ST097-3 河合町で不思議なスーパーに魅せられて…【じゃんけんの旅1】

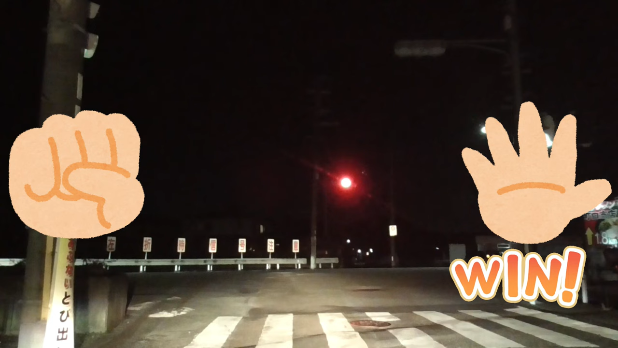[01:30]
うん、まあ やばいね 方向としては、うん、あの一貫してるから大丈夫、大丈夫じゃないか。いや、
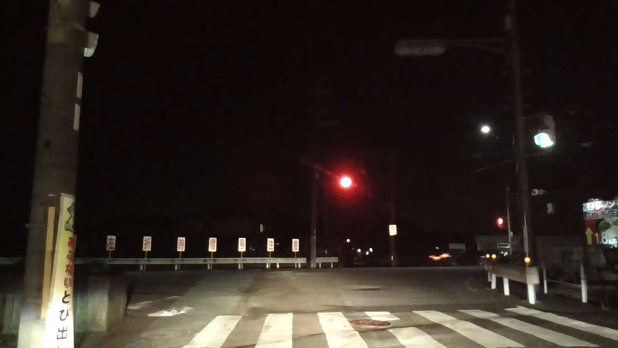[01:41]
もしさ、あの同じところぐるぐる回り出す方が面白くないと。 それはそれで、何やってんだっていう、あれがあるかもしれないよ。 わかんねえ、マジ出そうってもあるし、 町田商店あるね。いやすごいね。あの町田商店を見ても今全く食べる気はこれ。さすがにあのサンタも食ったからね。 でもちゃんとね、ラーメン屋がある町っていうことはわかるから、 う ん。 そうだね。1.8 キロ先まで行けばあるらしいから。
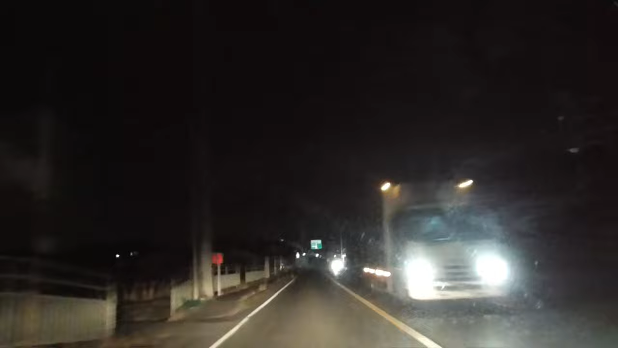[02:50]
くっちゃくっちゃ言うと思う。 うん、やめてきまし ょう。あ、吉野家も出てきた。おお、ずっとあるじゃん、いろいろ。 うん、 あ、止まるから一応やっとく。 あ、はい。 勝ち、あ、俺勝ち、アイコはまっすぐにしよう。 はい。 はい、じゃあ最初はグー、じゃんけん、パー。
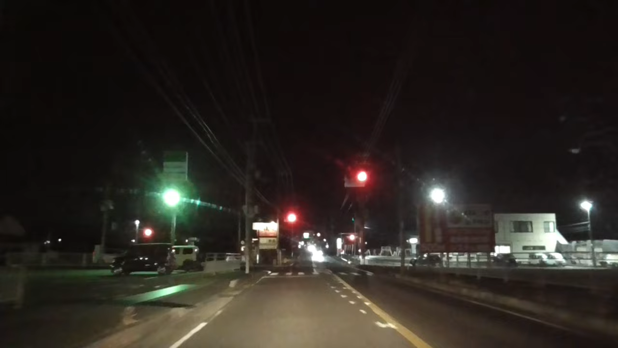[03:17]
勝ったね。 あ、勝っちゃいましたね。 え、何ここ、 あ、なんかオープン控えてるんだね、なんか赤白の。 そうだね、うん、新しくできるって感じだね。イケベにできるらしいですよ、 はい。 まあ、動画が上がる頃には多分オープンに得意しとるそうですよ。さ、
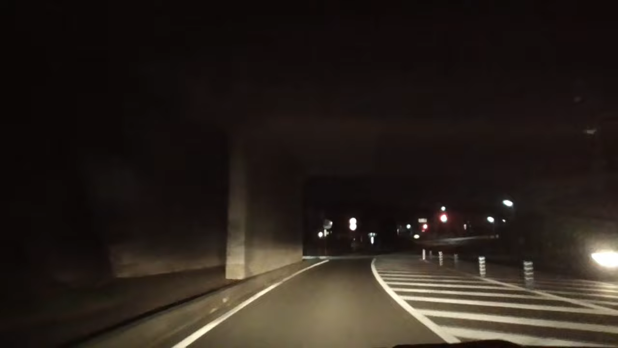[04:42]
はい、 最初はグー、じゃんけん、パー。あぶねー、勝ったから、まあ右折大、これ右折大丈夫か。 まあ行ってみましょう。 あのファミマはさ、新しくできたらきっと困るんだろうね、うん、おいおいおい、客取られんぞって、ね、フランチャイズのオーナーさんが別やったら大変やで。 えでもこんなあんだけ販売するやん大丈夫でしょ。 いやこの地域やったらこの距離やと多分影響あるよ。
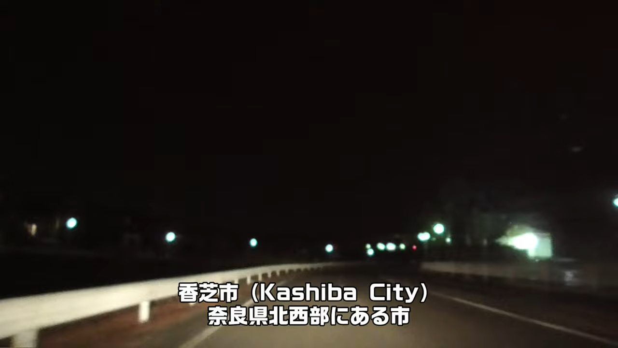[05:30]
柏か、うん、 柏か、 うん、 あれかなんかね、あの人口増加率日本一になったことらしいし、うん、 まっすぐは文字っぽいね。 ですな。 ちょっともう、もう左曲がるね。 あ、そうだね、それからいい。右も怪しい。右も怪しいよね。
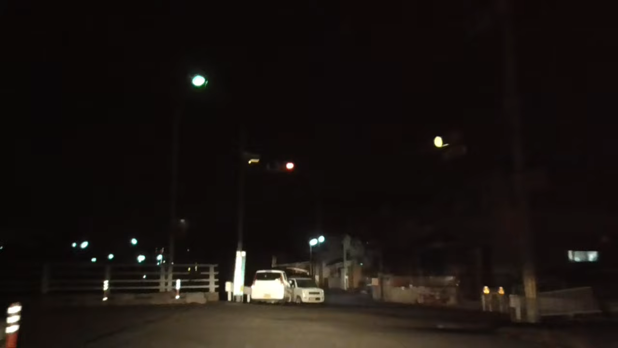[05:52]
あ、こう通り抜けできませんって書いてあるわ。 あ、住宅 地だ。住宅地だってこれ。
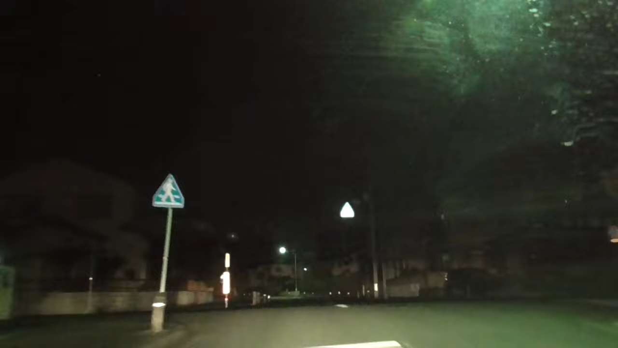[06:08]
多分住宅地だね、本当に。
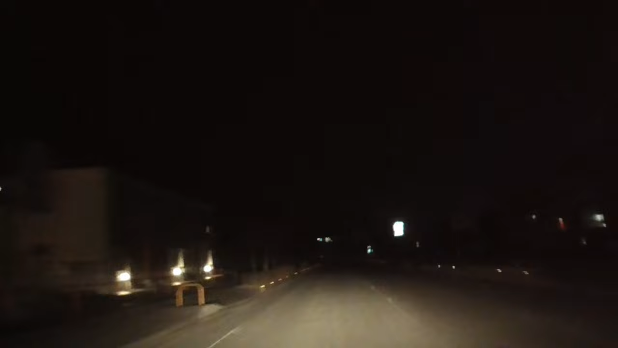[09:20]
はい、 あ、ディオがある。 おう、 これラムーの系列のとこだよね。 そうだね。 へ え、ちゃんとあのパクパクもあります。 あるわ。うん、それはラムーと変わらん感じやね。一回入ってみる。 そうだね。 ちょっと腰を伸ばして。 24時間以上 です、はい、これちょっと国を取って 結構時間取っちゃう。